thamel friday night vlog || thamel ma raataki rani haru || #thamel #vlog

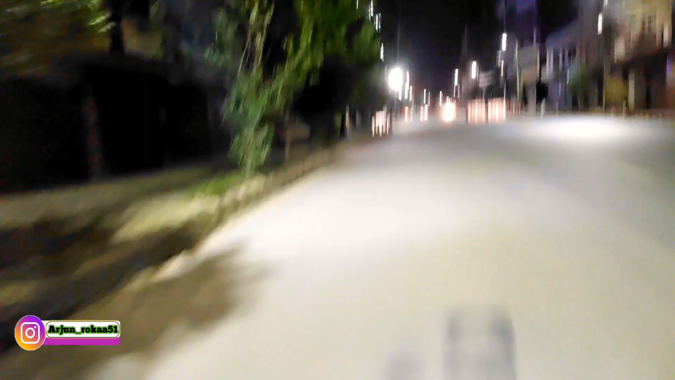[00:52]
अहिले चाहिँ हामी फ्राइडे नाइट छमेलतिर चाहिँ यसो आज जान लागेको रमझम त्यताको रमझम देखाउनलाई रिसेन्टली अहिले चाहिँ हामी यो लाजिम पार्कको ट्याक्कै बाटोमा छौँ क्या अनि सुतै हो
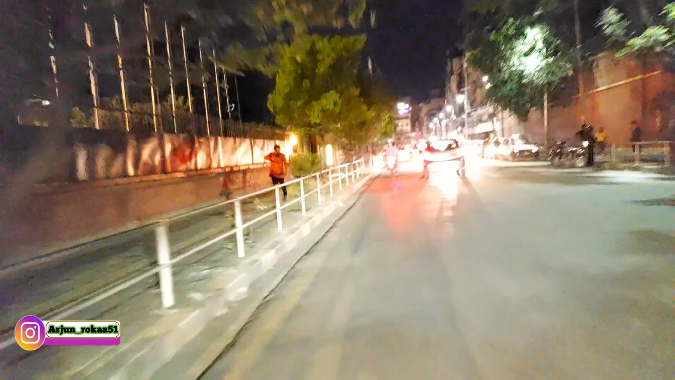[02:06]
हामी प्रवेश गरेका छौँ छमेलमा है
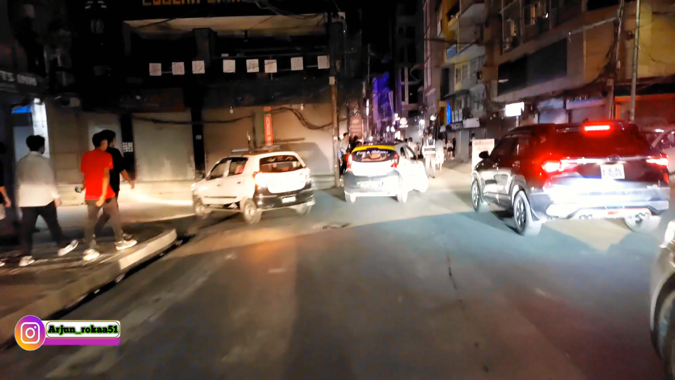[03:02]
खै मेन बाटोमा चाहिँ यहाँ त थमेकतिर छिर्नु दिइरहेको छैन होइन